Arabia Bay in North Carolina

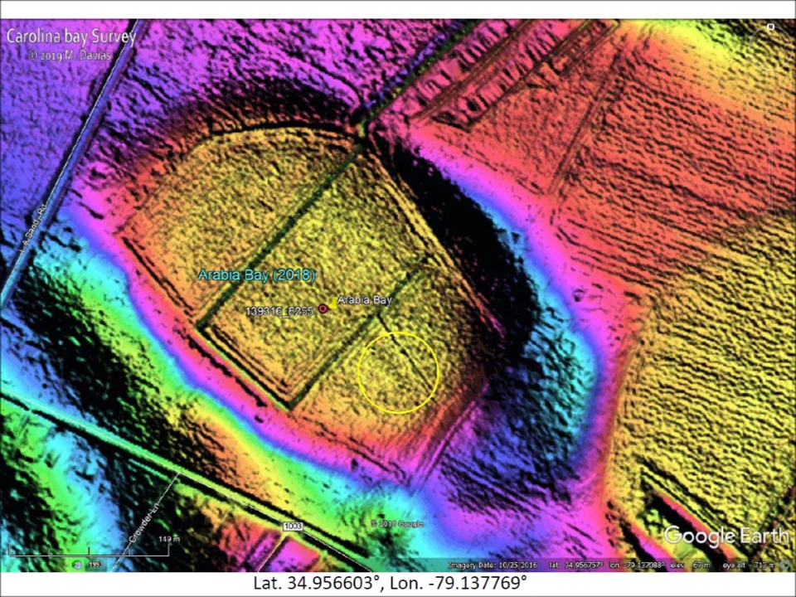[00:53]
This LiDAR image of Arabia Bay shows the well-defined rims that have defined erosion by wind and water for thousands of years. The shape of the bay conforms to the prototypical elliptical geometry of the Carolina Bays.